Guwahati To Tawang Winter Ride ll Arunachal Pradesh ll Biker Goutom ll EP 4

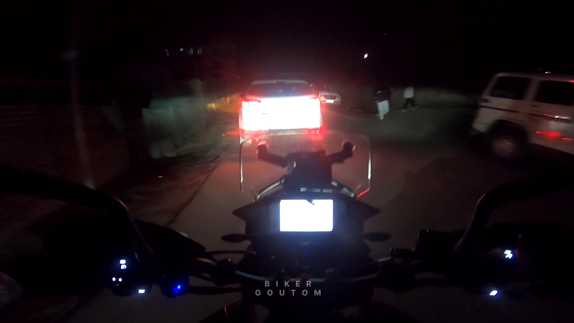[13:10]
मोनेस्ट्री तो यह तीन चीजे देखना है यह है फोगलेट का पावार और फोगलेट आफ करते है तो यह है रहा है
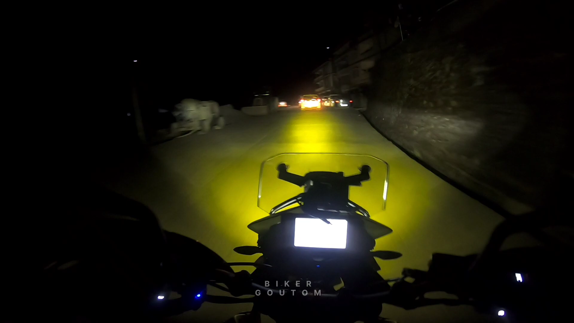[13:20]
तो अभी जा रहें मोनेस्ट्री तावंग मोनेस्ट्री एशिया का सबसे बड़ा मोनेस्ट्री है वह पर जा रहे है सब्सक्राइब फाइनली पहुच जुगे तावंग